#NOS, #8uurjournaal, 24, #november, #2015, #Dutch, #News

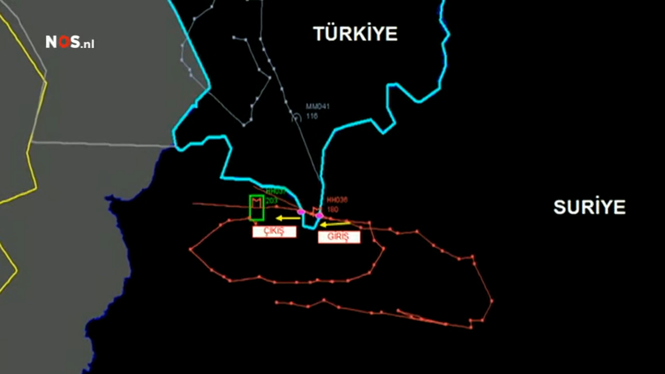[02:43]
Uit deze Turkse kaart moet blijken dat het Russische vliegtuig ondanks tien waarschuwingen door hun luchtruim is gevlogen. Maar het stukje is maar twee kilometer breed.
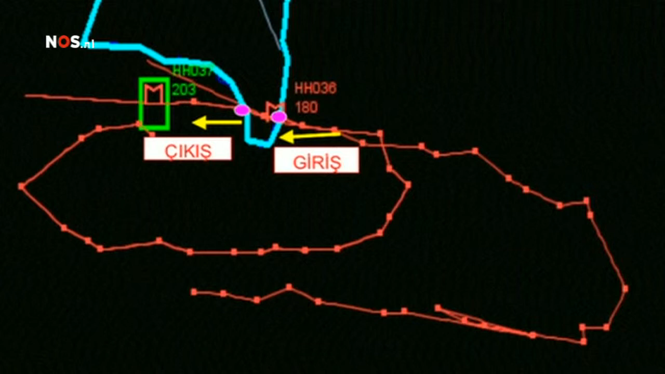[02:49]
Dat betekent dat het vliegtuig nog geen twintig seconden het Turkse luchtruim heeft geschonden.
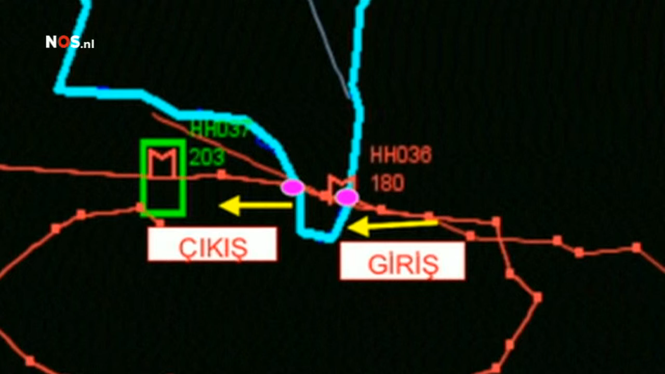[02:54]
President Putin is woedend over het Turkse optreden. Hij zegt dat hij kan bewijzen dat het Russische toestel niet boven Turkije is geweest.